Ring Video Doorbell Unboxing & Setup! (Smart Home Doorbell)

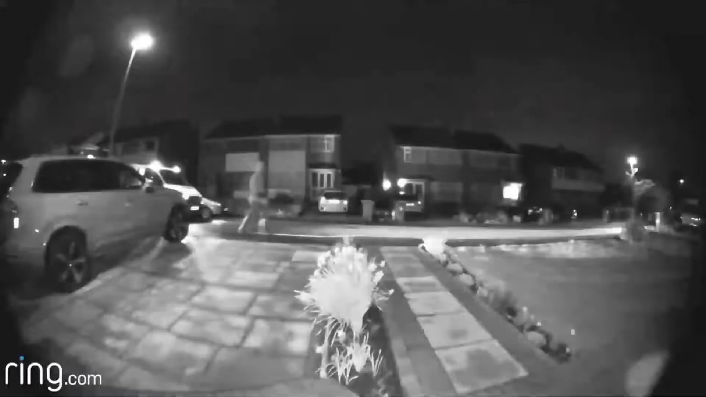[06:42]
And this thing has night vision too, so you can easily see what's going on at night too. So yeah, so if it's a lot of suspicious activities going on, you might want to invest in this doorbell.